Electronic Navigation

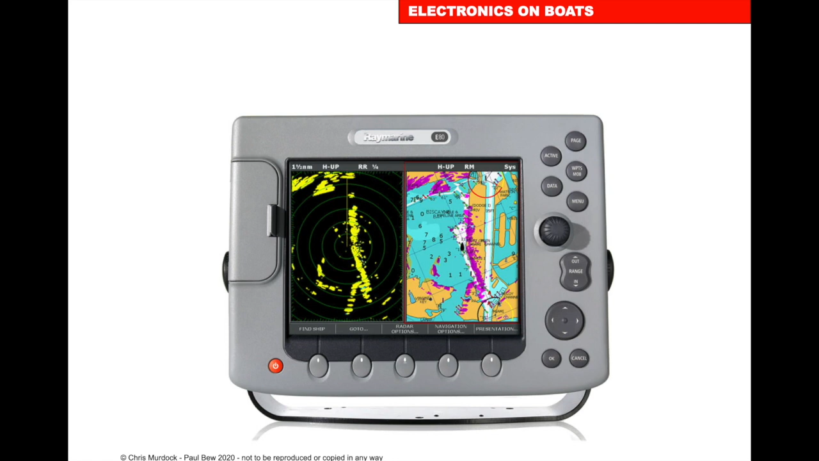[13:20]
Beam width. The narrower the beam width, the better the definition of the picture.